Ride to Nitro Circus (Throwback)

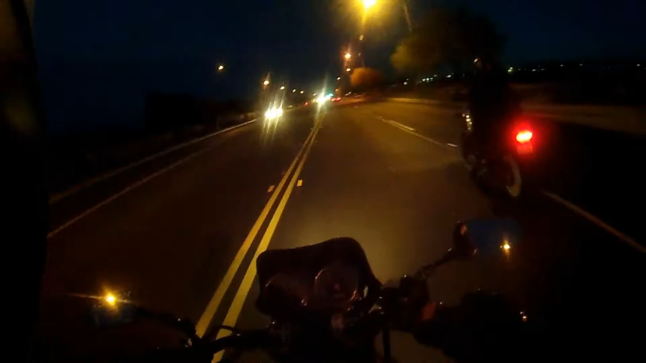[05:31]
Look at it. Yeah. If your load is off, it's fine. If I'm sorry, it's not a mistake. Yeah, it could be the little connector on it. Yeah. Alright, we're going to pass these guys. I feel like I jumped right there. I know, I did. I think I did fail.
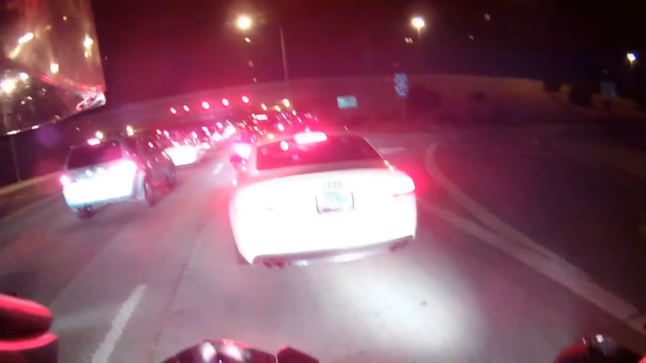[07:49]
yeah, yeah because that's what I need, a lane splitting product, but I need a speeding ticket, see that old lady next to us, yeah, oh my god,